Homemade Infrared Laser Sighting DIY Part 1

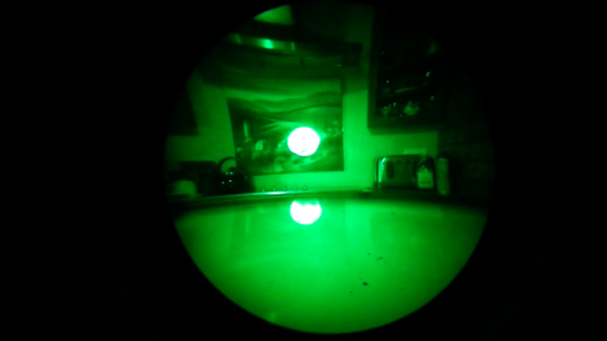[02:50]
Okay guys, what I have is I have the 780 nanometer laser hooked up. And it has a focusable lens on it. I've kind of expanded it. And you can see that. And you can see over there you don't see anything.
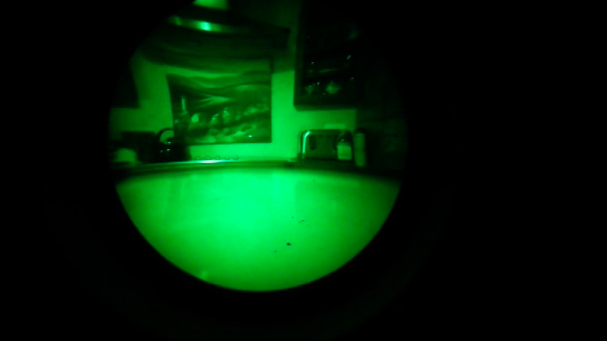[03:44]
And you can just see it. It doesn't quite pick up as well. It's getting light towards the end of the spectrum. But it's amazing that this homemade night vision can see that. So, I just want to show that to you. And, of course, we have the visible laser. You can see it's a lot brighter.
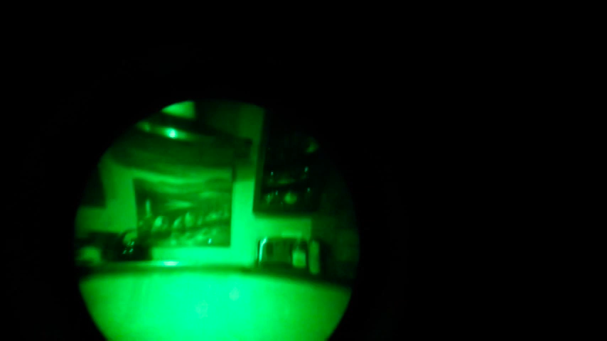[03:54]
But it is phenomenal. It is picking it up.